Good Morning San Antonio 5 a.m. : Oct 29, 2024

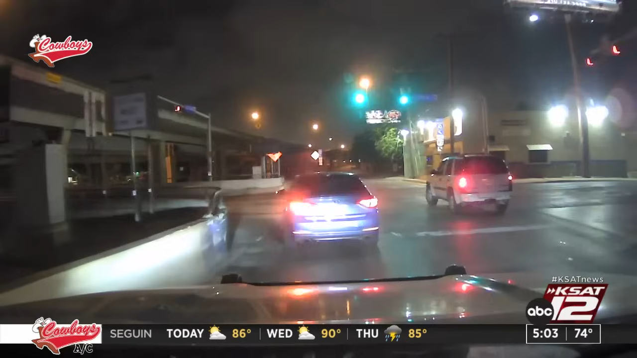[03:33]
RJ, good morning. It's going well. As soon as I left the station, I already caught some of those sprinkles starting to come down downtown.
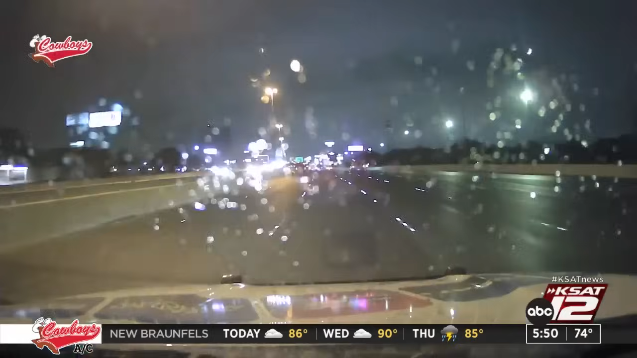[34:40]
Hey, we got some little bit of sprinkles there on the windshield. So let's go ahead and check in with Alex to see where he's at. Alex, look at that right there. How are things going? Yeah, and it's pretty much like this all hour long. This is going to be on the north side right here, 410 near Broadway. So just a heads up, because any of that moisture is going to mix in with the oils and it could make things slick. We've been dry for so long, so it could really build up this morning.